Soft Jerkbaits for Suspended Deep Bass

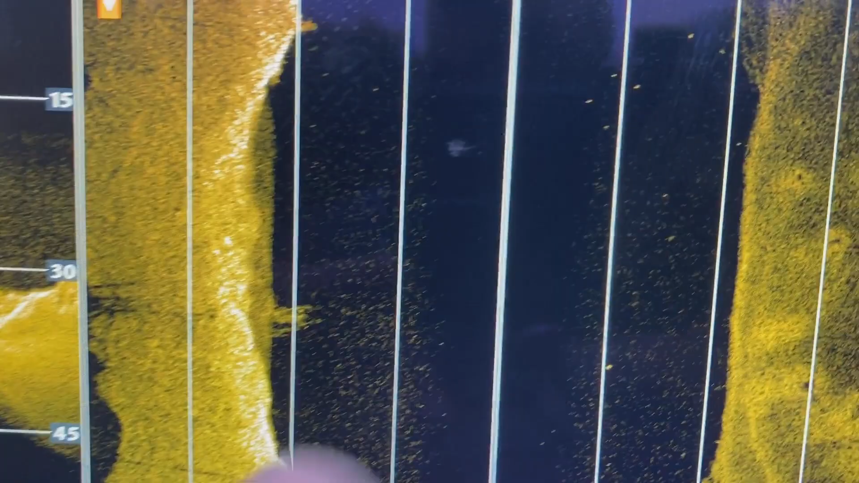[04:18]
Got a few over here off to the side. There we go.
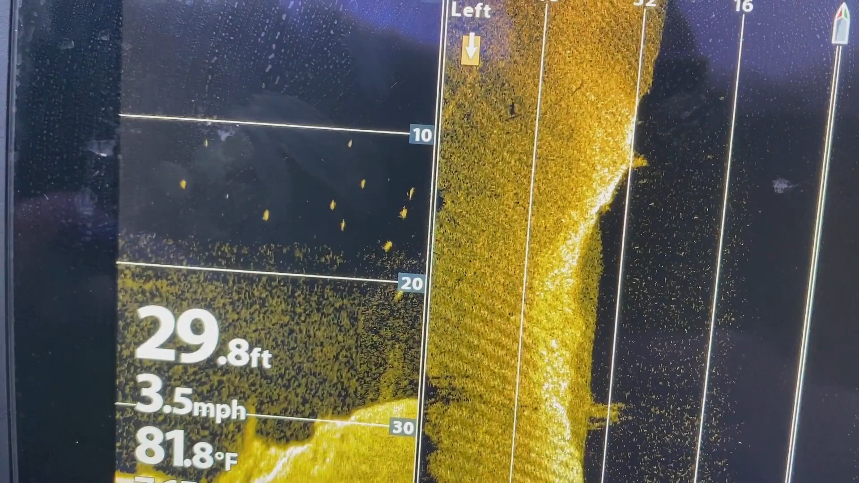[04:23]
On screen: depth 29.8 ft, water 81.8°F, speed 3.5 mph
Uh-oh, there's some good marks in there. Good marks in that.
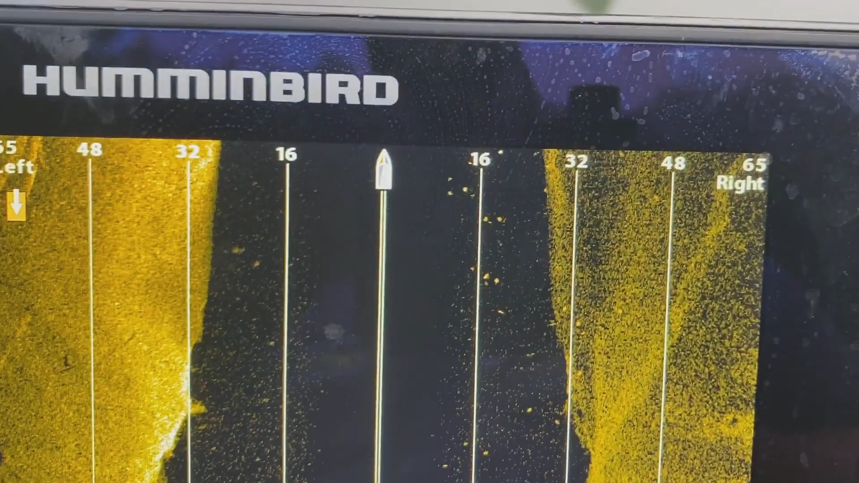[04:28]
Oh yeah, here we go. Get some off to the side.
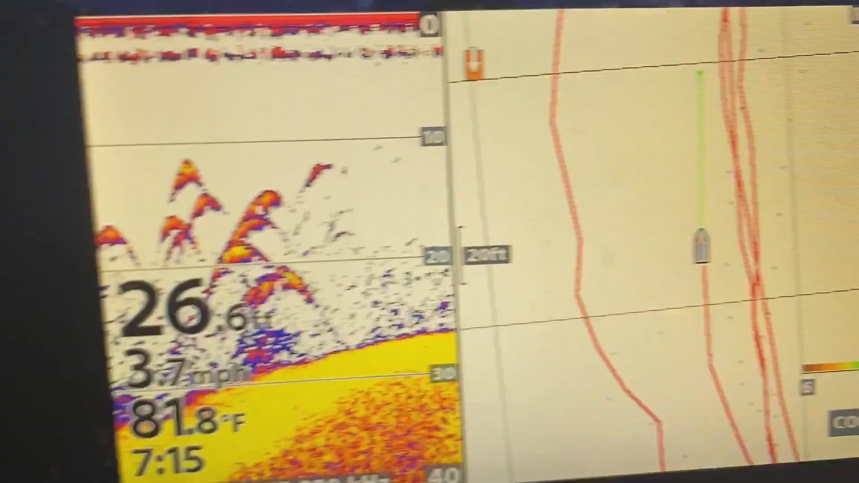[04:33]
On screen: depth 26.6 ft, water 81.8°F
This spot is about to get right.
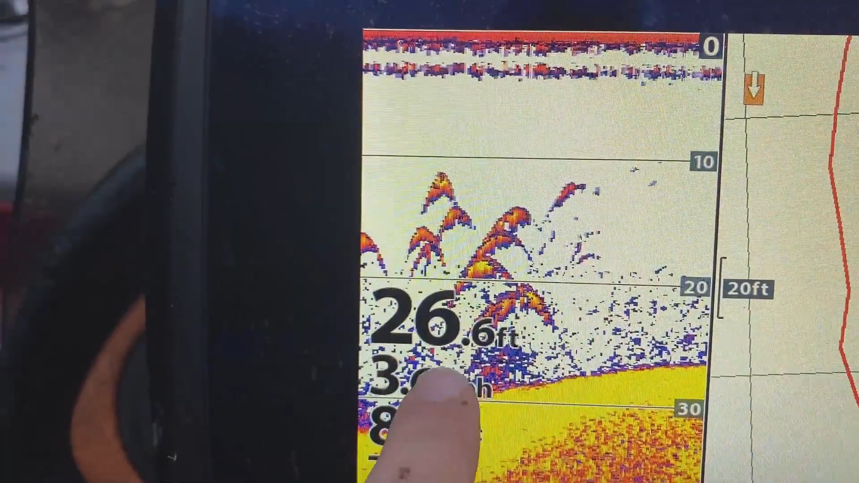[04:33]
On screen: depth 26.6 ft
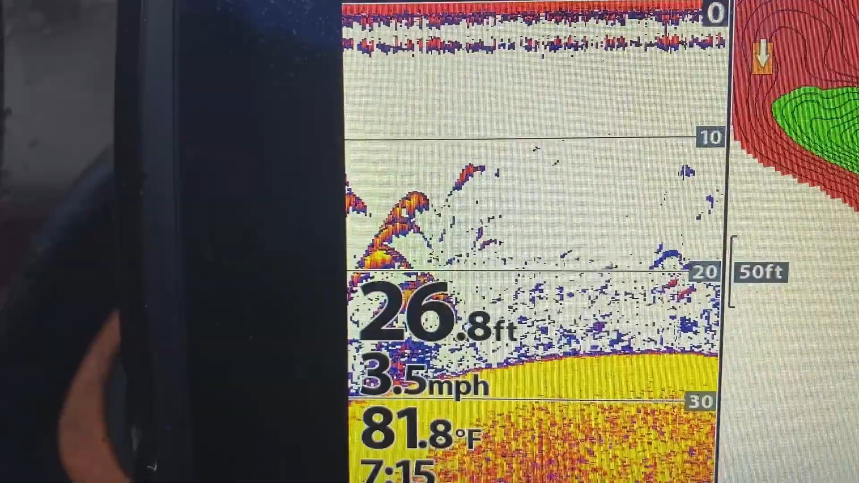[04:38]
On screen: depth 26.8 ft, water 81.8°F, speed 3.5 mph
This spot is about to get right. Look at all that.
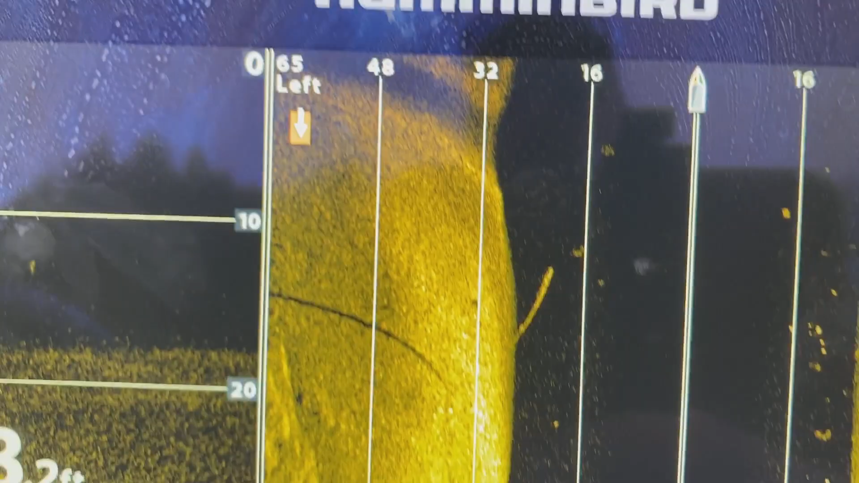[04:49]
Lot of them down this back side here.
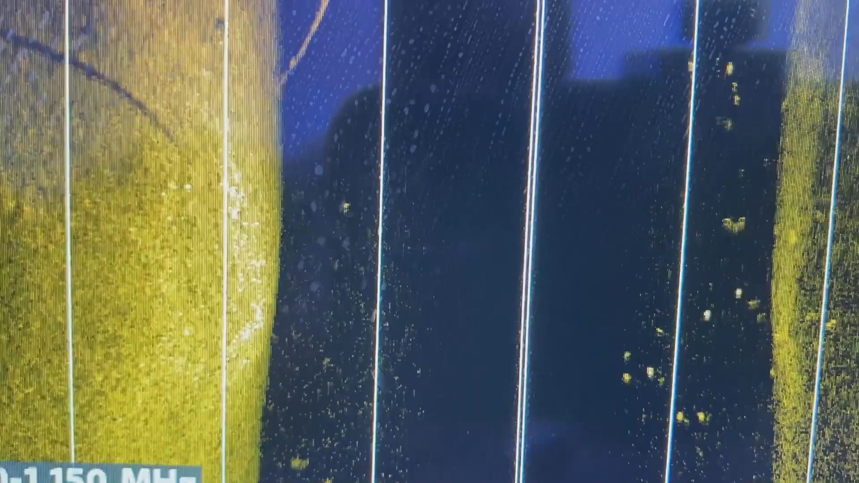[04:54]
Got some good marks in there too. That's the other thing. Good marks.
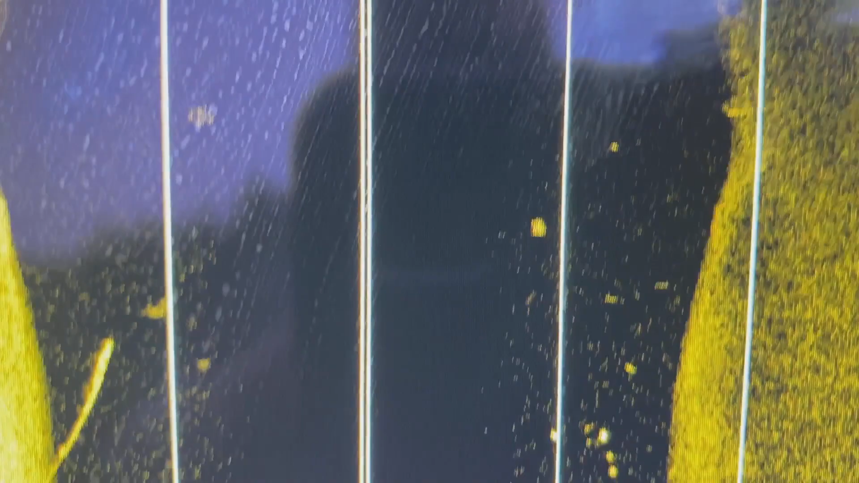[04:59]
See the different sizes and even those three marks right there.
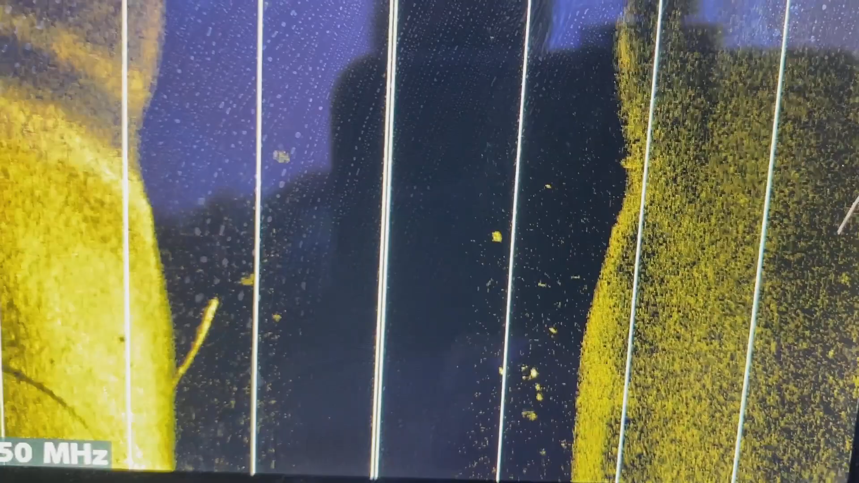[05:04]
All right, we're gonna check our last spot. All right, so that spot number two is looking pretty ripe for the picking.
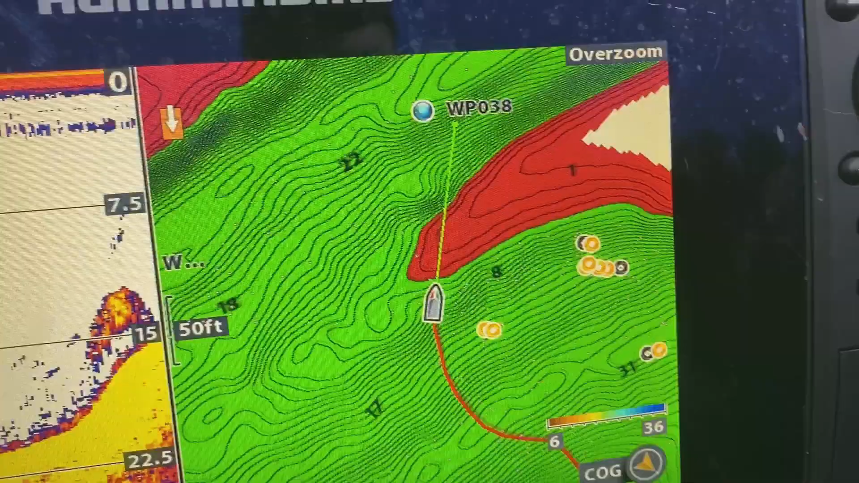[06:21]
All right, guys, you can kind of see our hump.
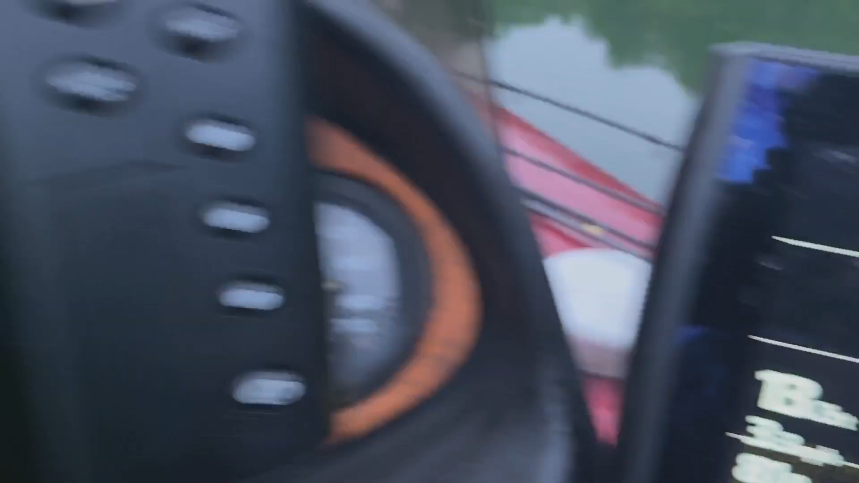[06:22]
There's some shad down there.
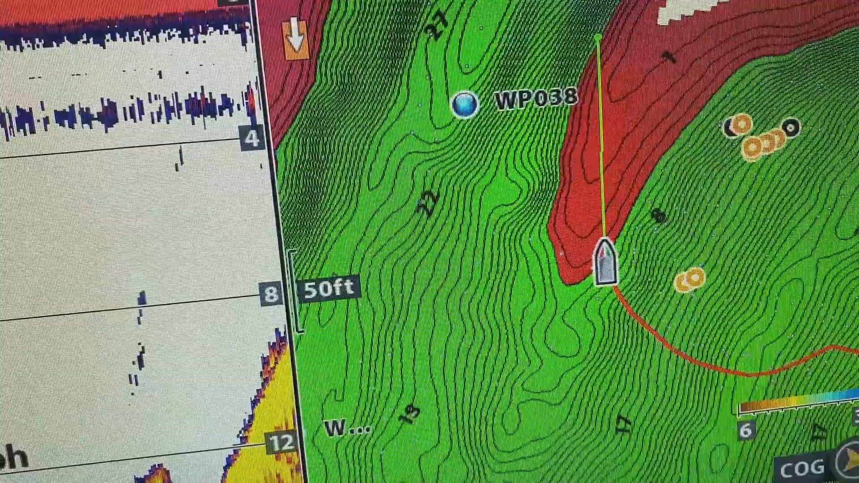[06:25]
See our long point. There's our creek channel.
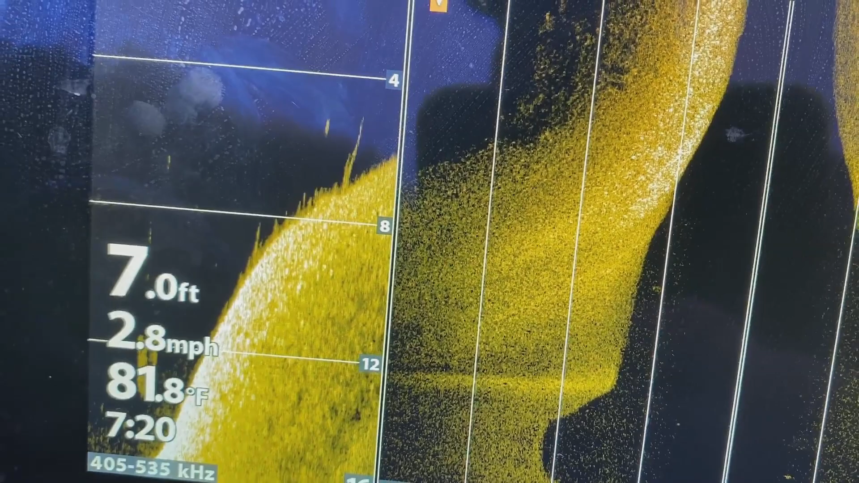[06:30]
On screen: depth 7.0 ft, water 81.8°F, speed 2.8 mph
Got a couple up here super shallow in the grass, 5 feet. Kick it out.
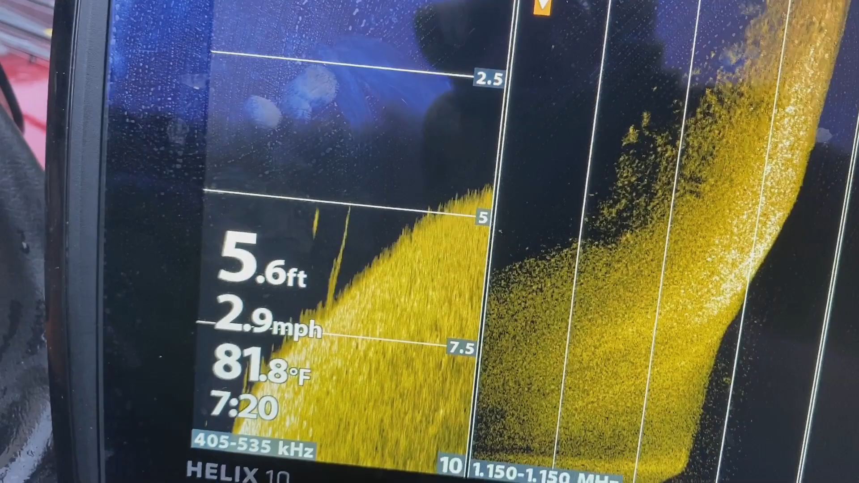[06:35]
On screen: depth 5.6 ft, water 81.8°F, speed 2.9 mph
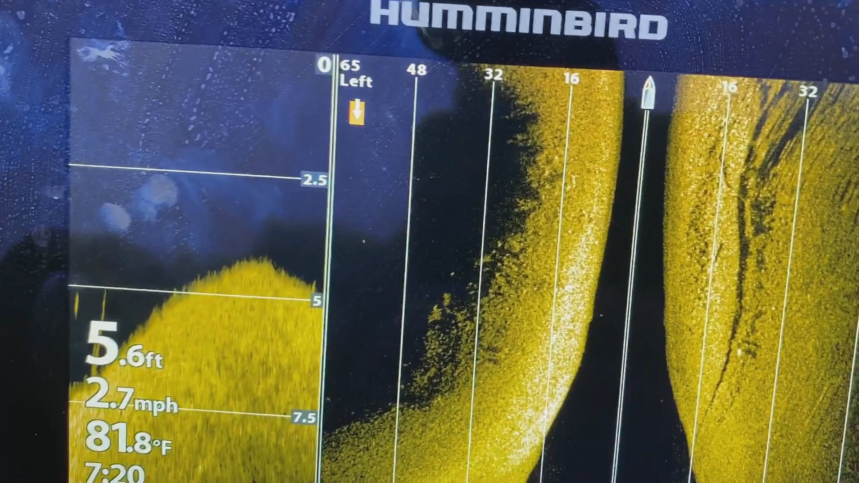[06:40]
On screen: depth 5.6 ft, water 81.8°F, speed 2.7 mph
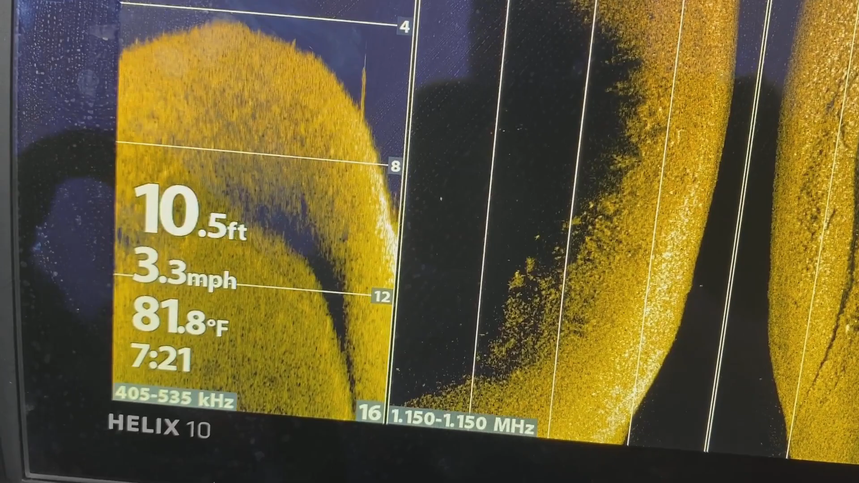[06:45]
On screen: depth 10.5 ft, water 81.8°F, speed 3.3 mph
Now we're gonna see what we've got. Grass is getting a little taller.
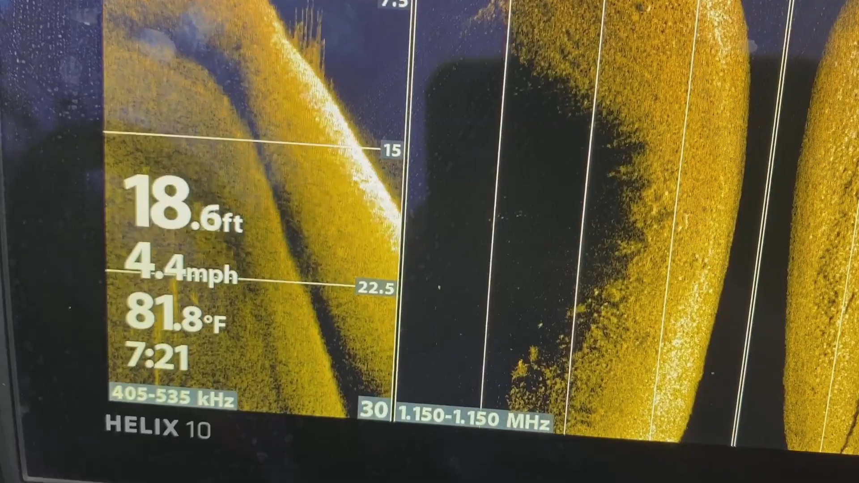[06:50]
On screen: depth 18.6 ft, water 81.8°F, speed 4.4 mph
Man, do we got nothing up here?
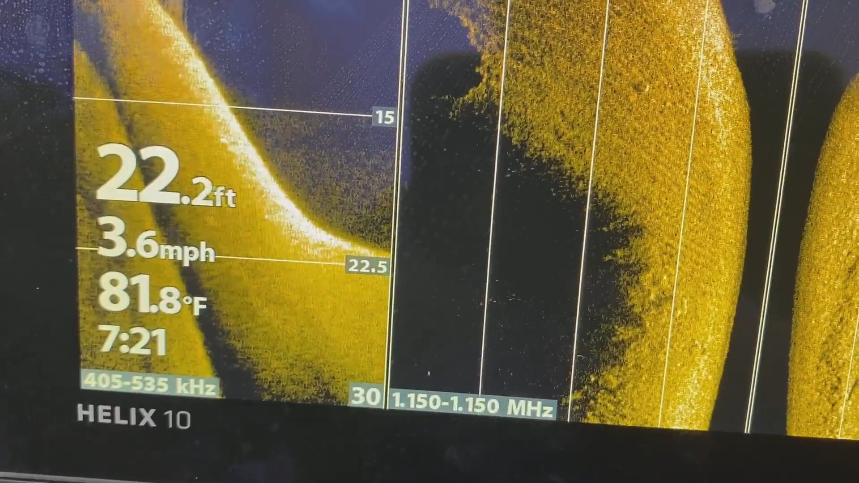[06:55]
On screen: depth 22.2 ft, speed 3.6 mph
There's some out here to the side. Here we go.
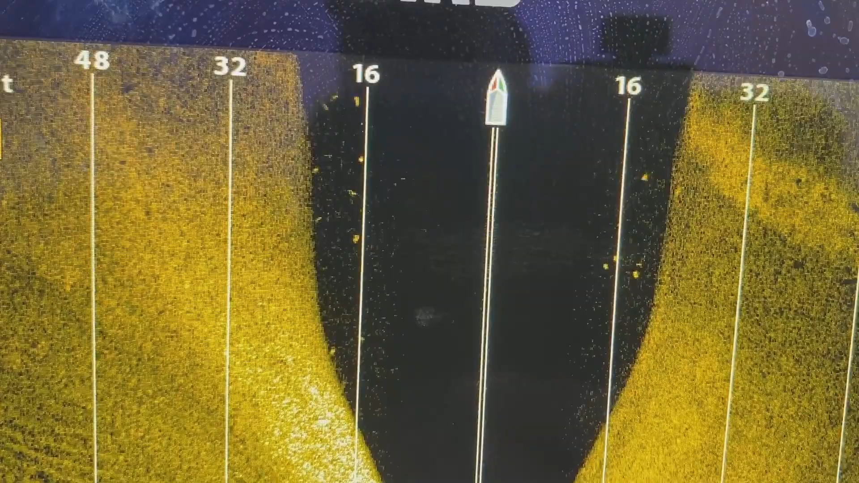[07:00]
They're down here on the ledge. They've moved down. Ain't a lot.
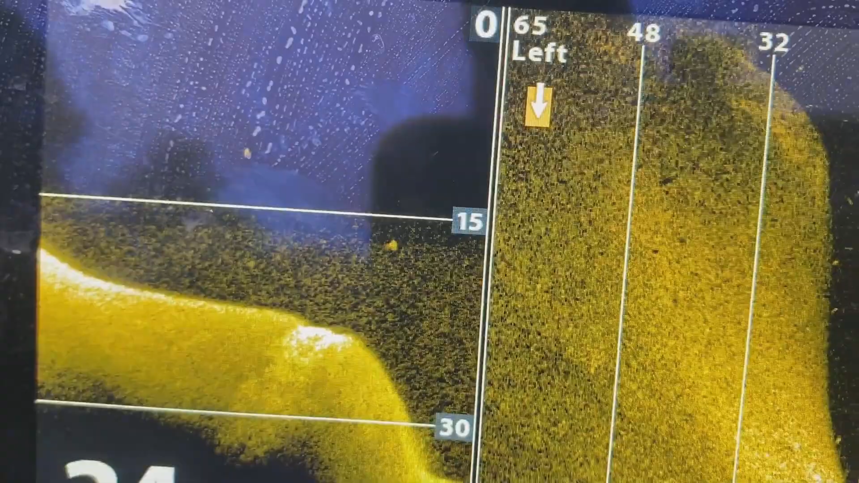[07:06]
Wow. Really surprised at how few are out here.